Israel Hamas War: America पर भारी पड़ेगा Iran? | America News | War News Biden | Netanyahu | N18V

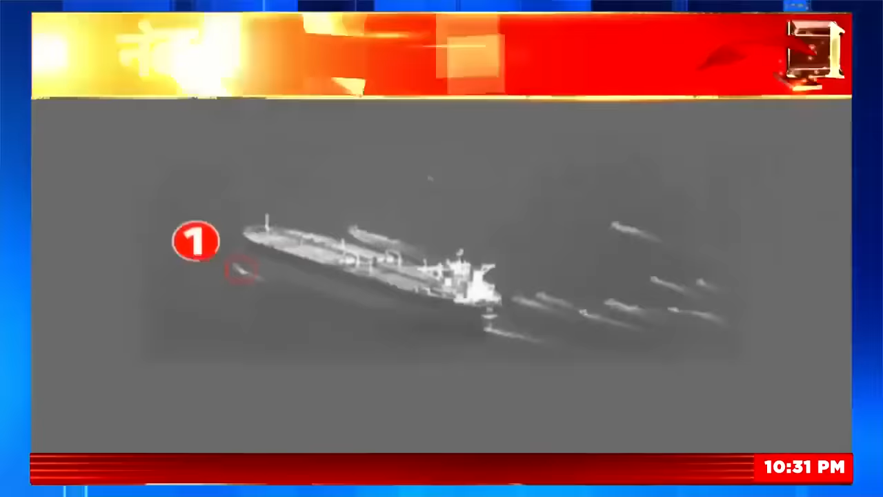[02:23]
पहले इस जहाज के पीछे दो फास्ट बोट आती हैं, उसका पीछा करती है, फिर अचानक इन फास्ट बोट की तादाद 10 हो जाती है, गिन लेज़े, 1, 2, 3, 4, 5, 6, 7, 8, 9, और आगे से इस शिप को घेरने की कोशिश करने व